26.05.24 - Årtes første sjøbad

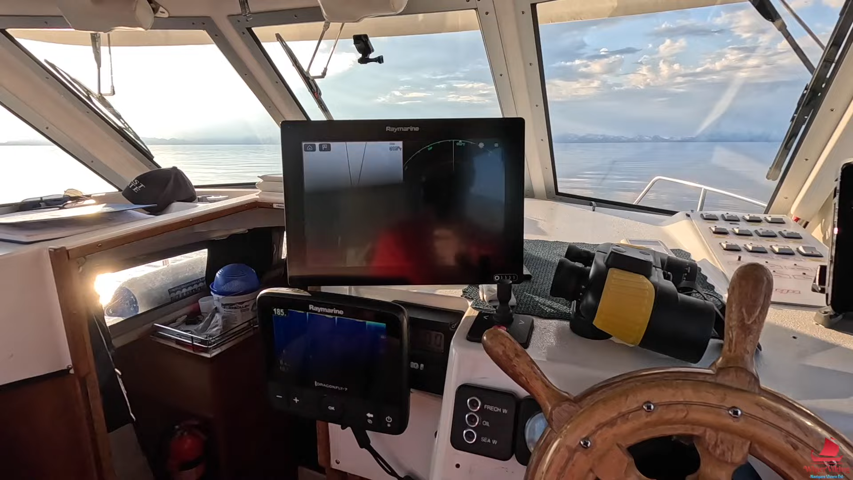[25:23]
Her er alt da skjermet sånn som dette, og her ser du. Jeg har fått feske-tv. Ja, jeg ser det der. Ikke noe fesk. Ikke noe fesk.
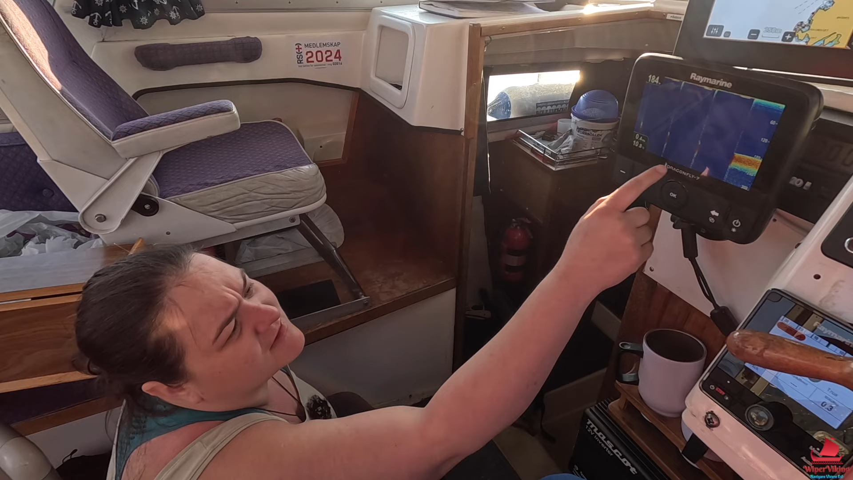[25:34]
Ja, jeg så det. Vi må nok oppgradere det her av feske-tv dette, absolutt.
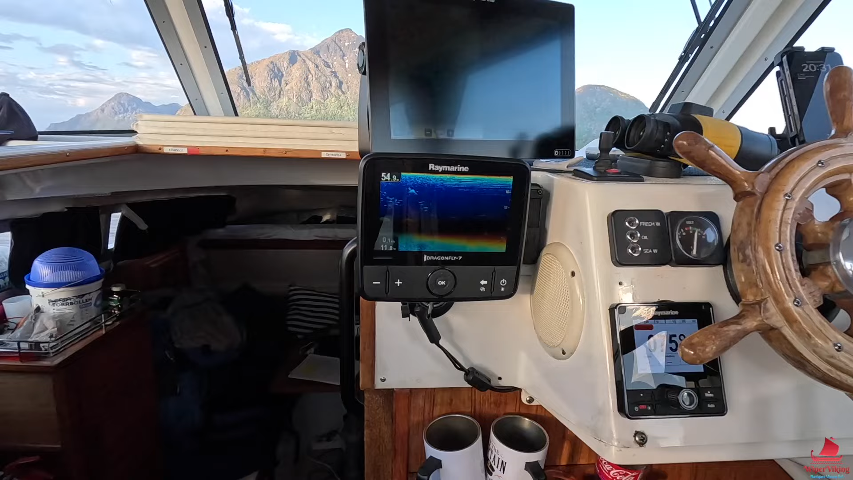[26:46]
Ja, der. Så det var leks og det. Jeg fant ikke akkurat det med enkel der. Det er ikke blenka. Ja, det er ikke det verste å blenke. Det er den kalplottene. Det var helt besøtt. Det var ganske artig her da.